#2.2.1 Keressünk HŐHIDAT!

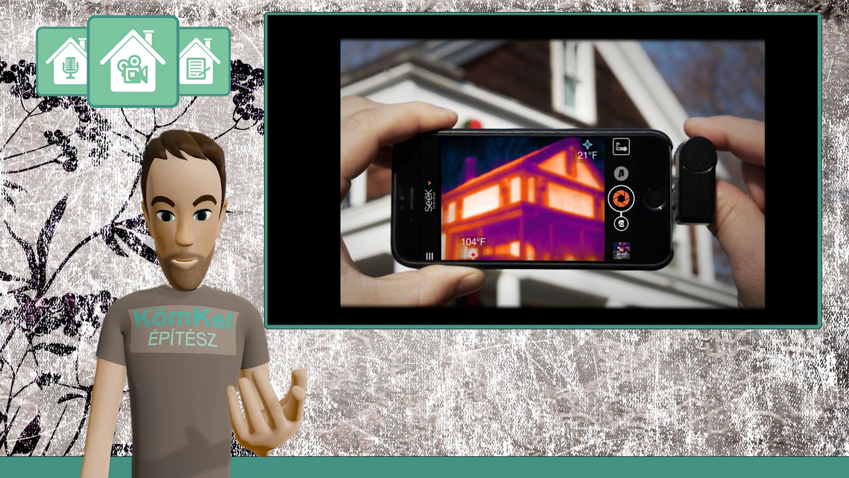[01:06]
Nekem is van egy ilyenem, évek óta használom, diagnosztikára tökéletesen megfelel. A következő módszer az még fapadosabb, viszont jelentősen olcsóbb.